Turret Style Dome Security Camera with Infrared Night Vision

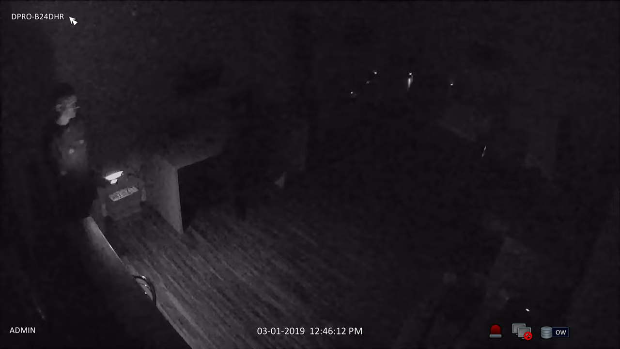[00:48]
I'm going to turn the lights off in the room to demonstrate the camera's infrared night vision.
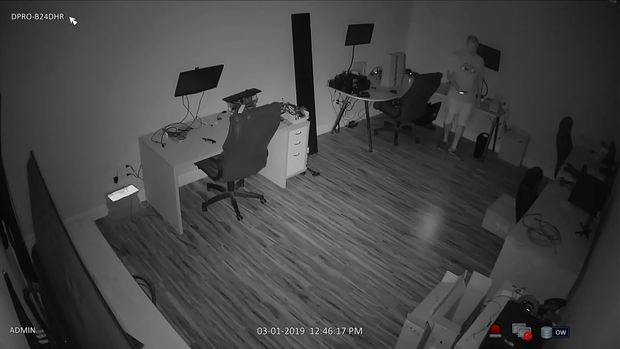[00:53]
I temporarily used the light on my mobile phone so that I can walk safely from the back of the room. Once I am positioned in front of the camera, I will turn off the flashlight so that there is zero light in the room.
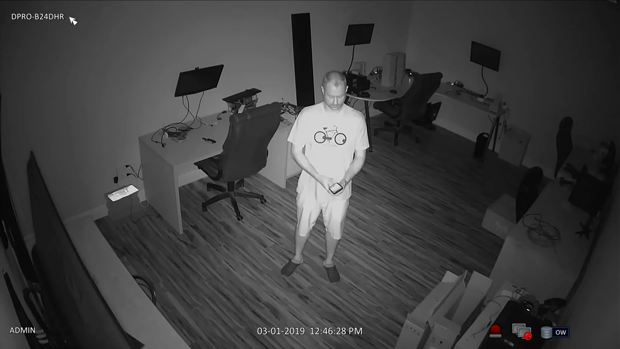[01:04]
The illumination that you see here is 100% provided by this security camera's built-in IR LEDs. You can see that this camera's infrared capability is strong enough to illuminate this entire room.
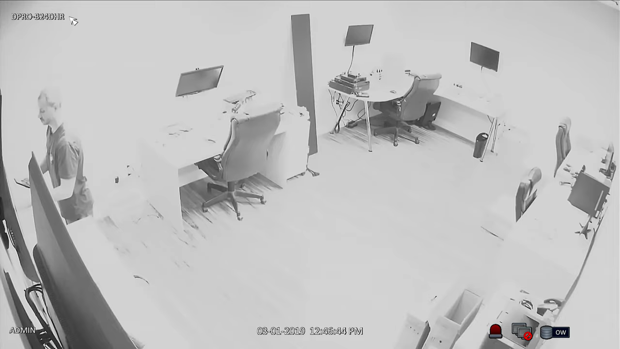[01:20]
When I switch the light back on, the camera automatically switches back to color daytime mode.